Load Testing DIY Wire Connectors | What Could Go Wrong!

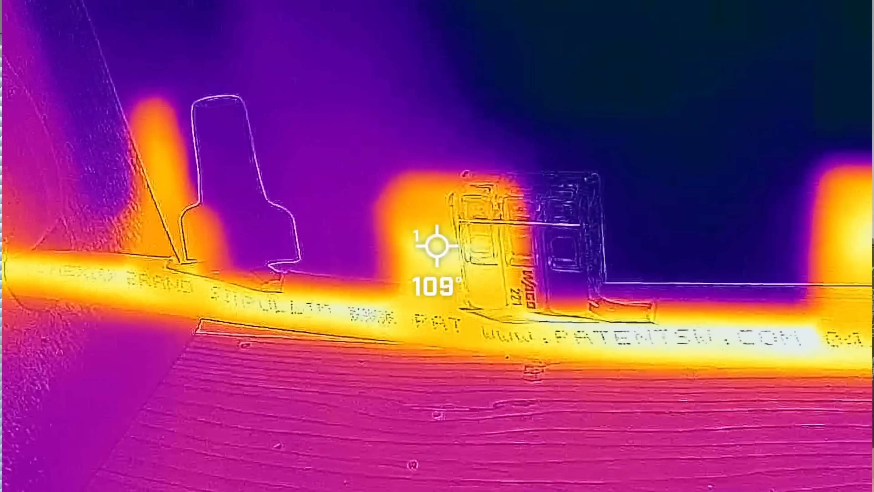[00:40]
And we'll run almost 30 amps through those and look at a FLIR thermal imaging camera to see the heat signature.
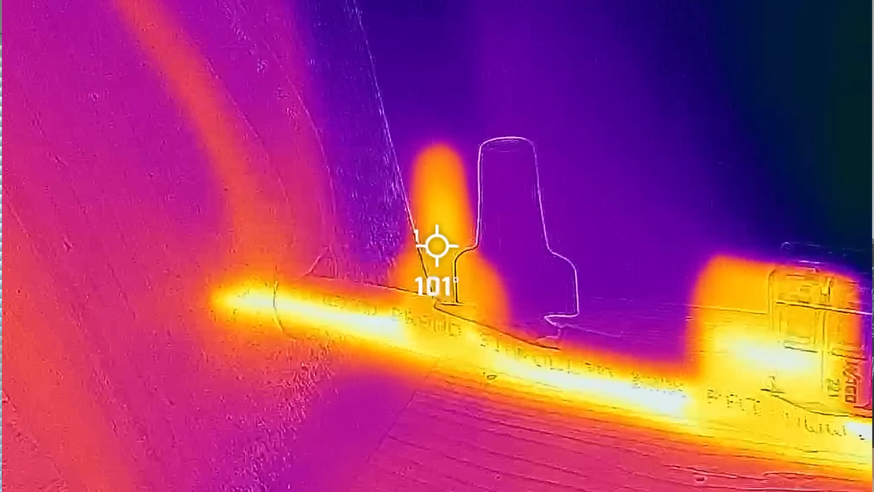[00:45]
Is there any one of these wire connectors that gives off more heat, which would be indicative of a higher resistance, which we do want to stay away from for our wire connectors. So it should be pretty interesting.
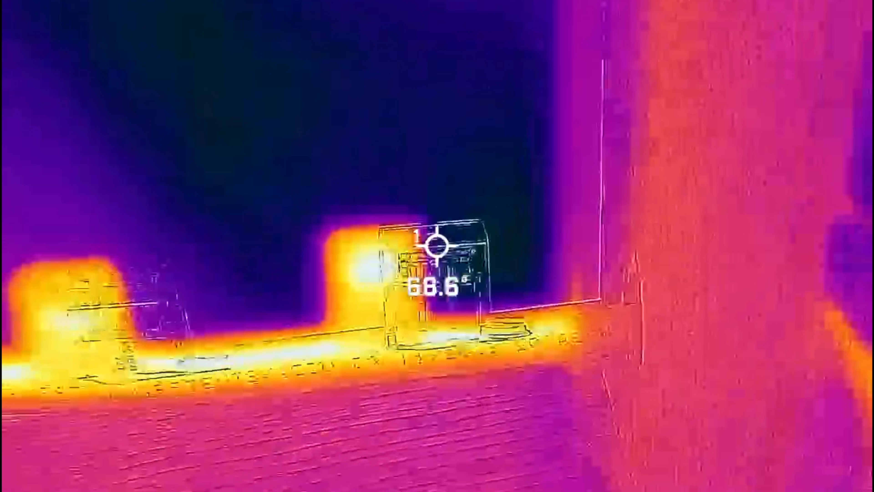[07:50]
All right, so we've been running for five minutes and the silhouette is a little offset from the heat signature,
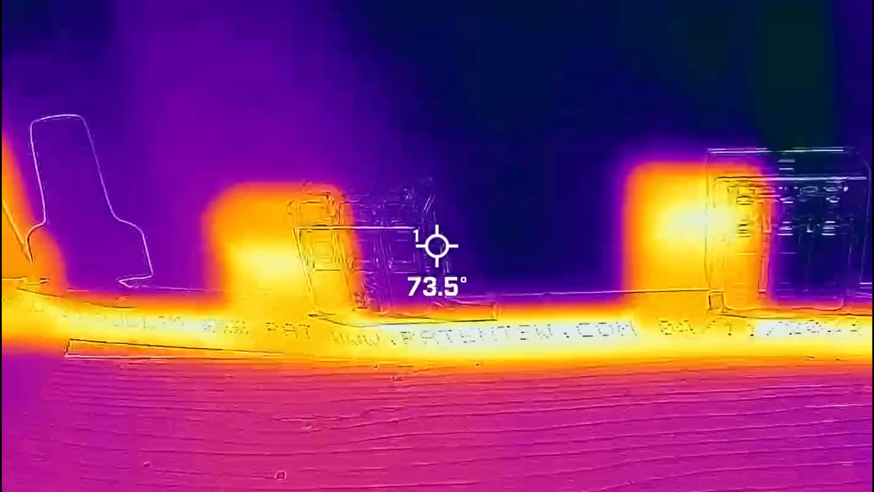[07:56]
but we see about 116 at the Harbor Freight and then a maximum around 112 for the Wago.
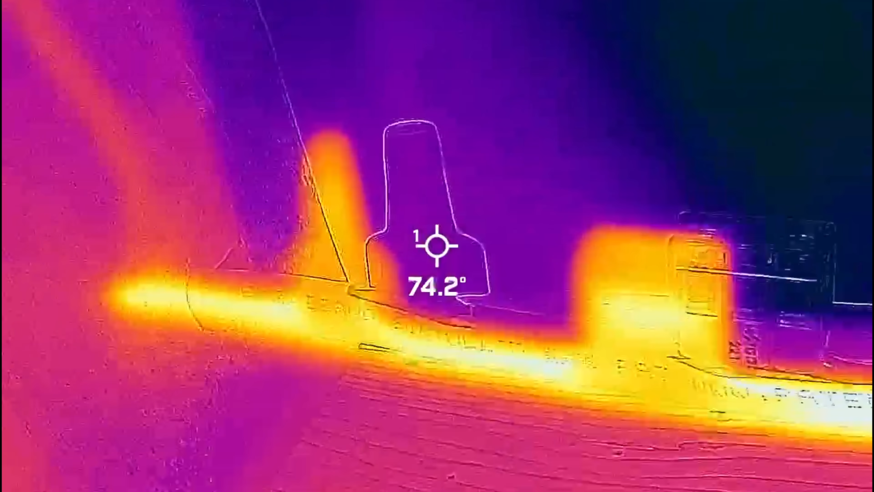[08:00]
And then the wire nuts coming in around 102. All right, so there's five separate intervals, five minutes for each interval.